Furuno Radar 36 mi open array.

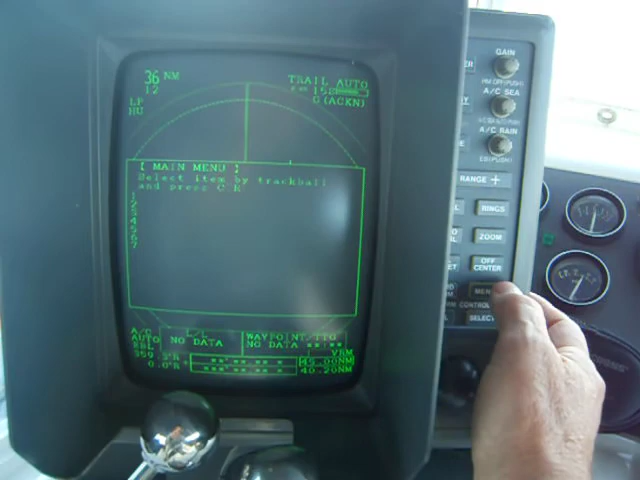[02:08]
as well as a full menu of all the adjustments that can be made.
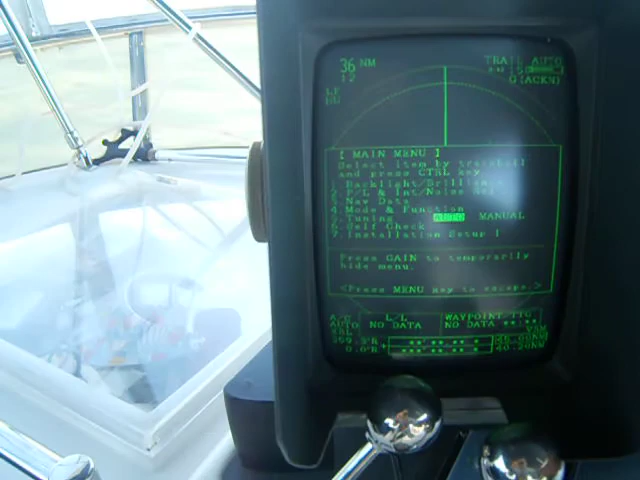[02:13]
So basically,